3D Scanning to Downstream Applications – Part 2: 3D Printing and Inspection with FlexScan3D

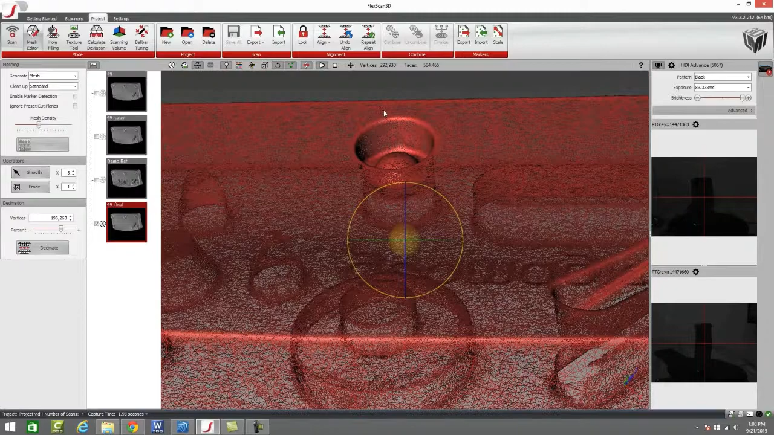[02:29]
Which what that means is if we come in here and break down what this file looks like in areas of high curvature such as the radius going around the edge of some of these cylinders we maintain a lot of data.
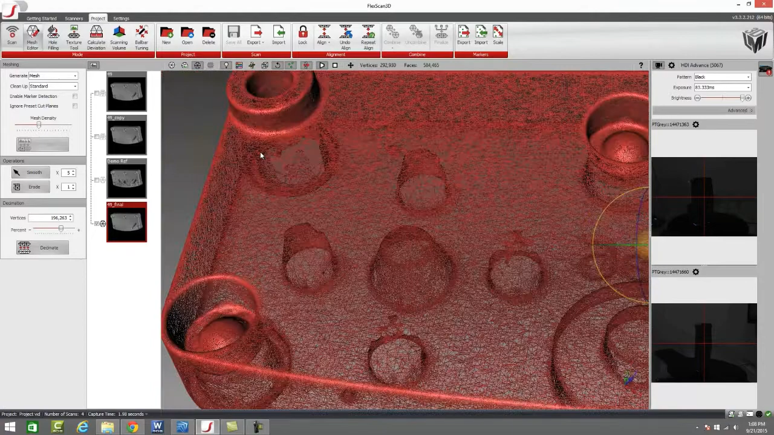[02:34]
You know where this fillet coming around the side of the part.
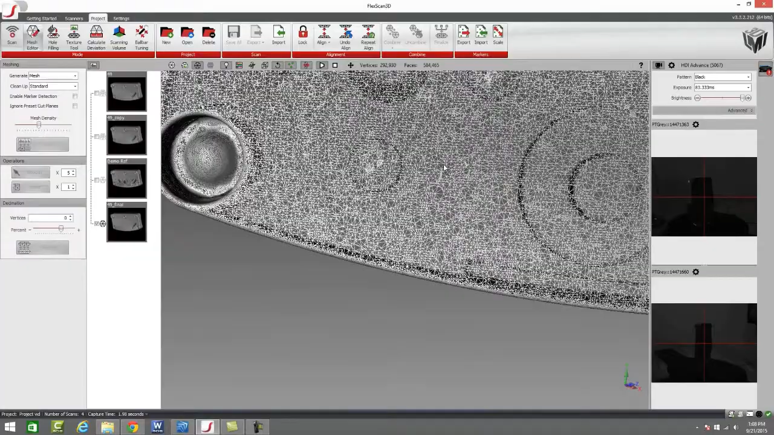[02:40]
However on areas of low curvature like the middle of this part we cut out a lot of that excess data that we don't need. And then you can really see it here on this flat surface up
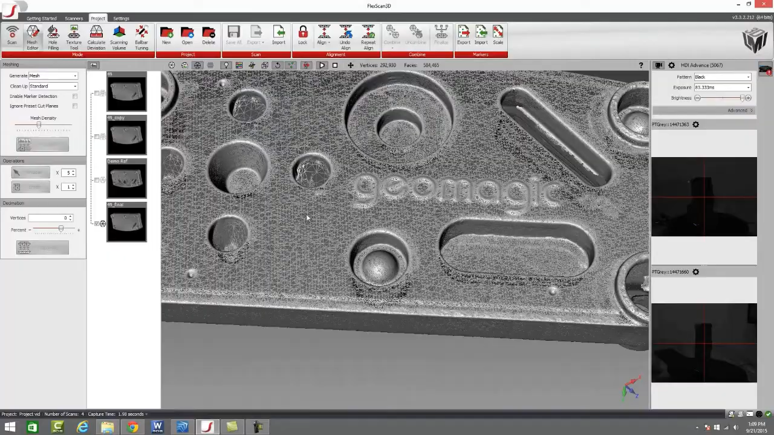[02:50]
on top as opposed to all of the various geometry around it.
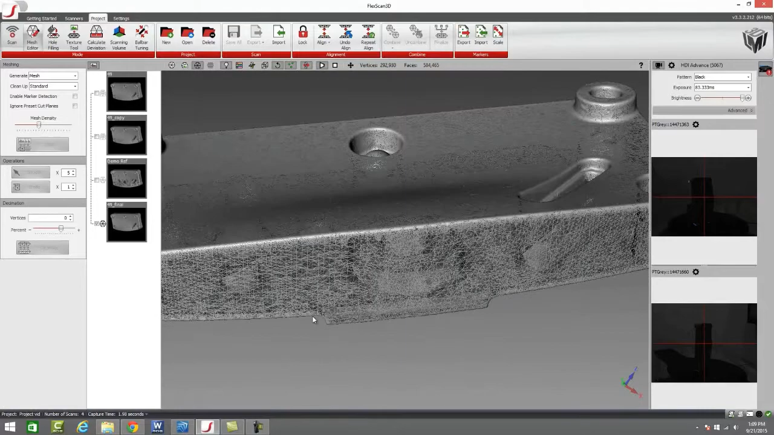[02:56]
So that's a great tool for maintaining an accurate file while reducing the file size.
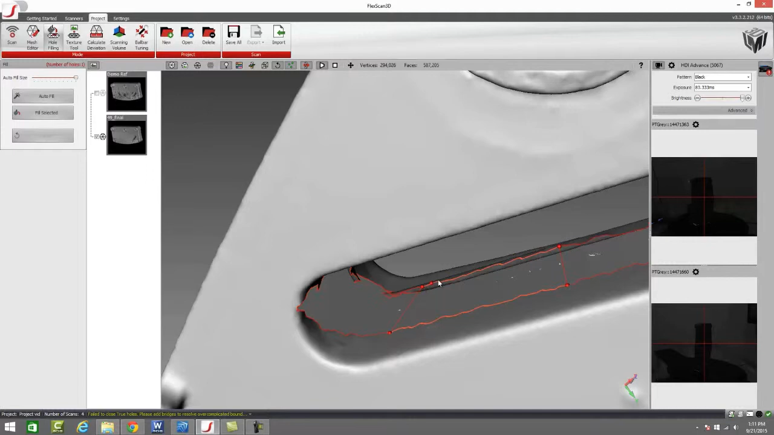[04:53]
using the mouse and creating these little lines really works wonders on problems that we may have in our file.
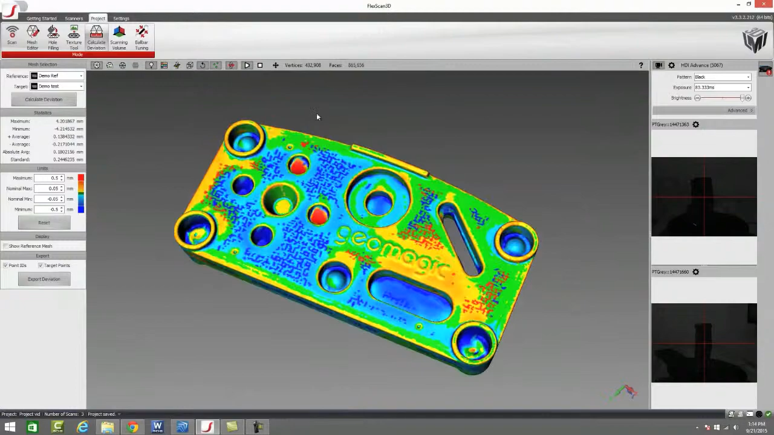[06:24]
So what we can see on this model is we get this color map of variation on our file. So we can see where it's smoothed off and round over the edges.
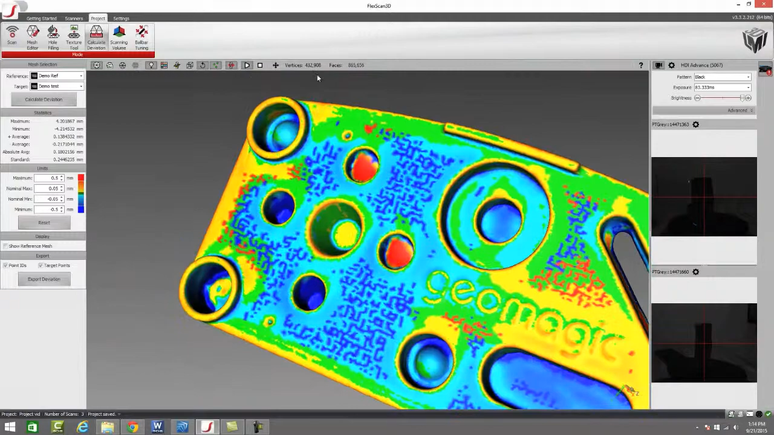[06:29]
We can very clearly see those rounds.
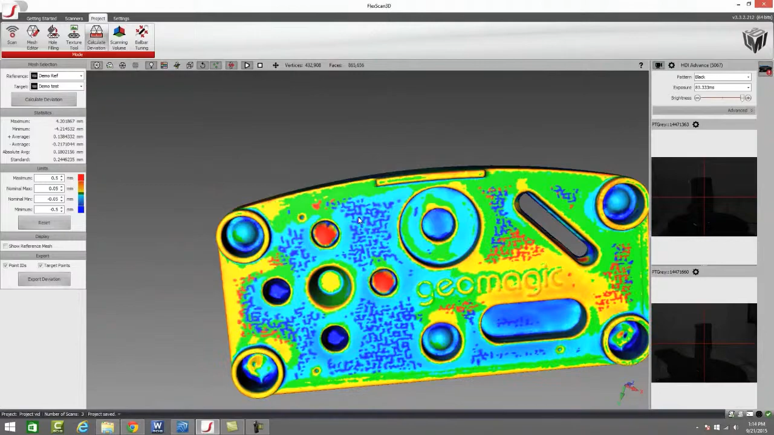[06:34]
We can also see some surface deviations that just run throughout the part as that smoothing algorithm really went in
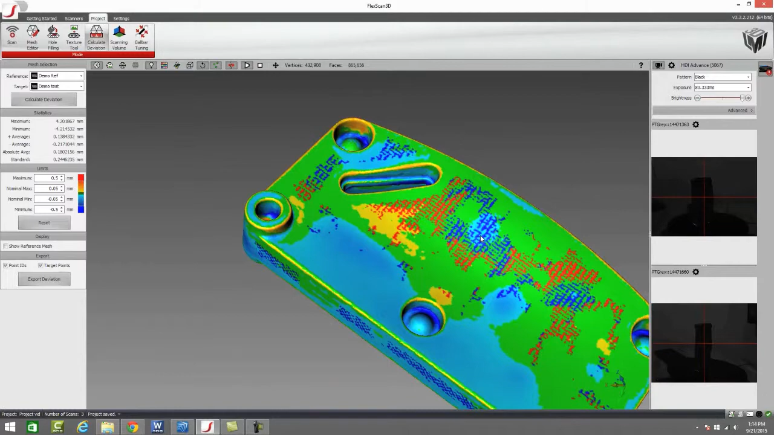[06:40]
and tried to tighten out various aspects of our file. So the calculate deviation tool is a great way to do basic part analysis.
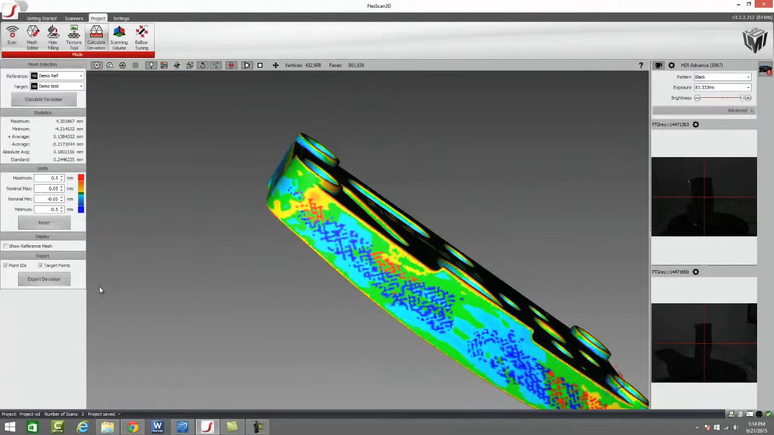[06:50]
We can use this file for or we can use this tool rather to do a simple go no go on a part. Basically, we can set our maximum values to our tolerances and if the parts without outside of those tolerances and an operator sees red on the part, they can reject it. Or we can actually use it to start to pinpoint and identify where our part is falling in and out of our nominal values.